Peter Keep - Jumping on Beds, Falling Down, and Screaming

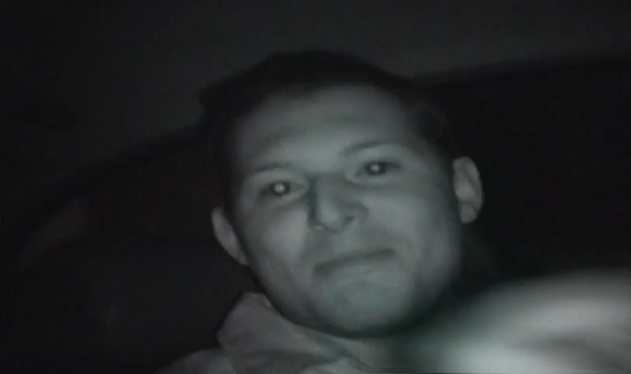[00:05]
Wow, it looked really creepy in the face. I know, right? The night vision is pretty cool. That's cool. Um, and this is his brother.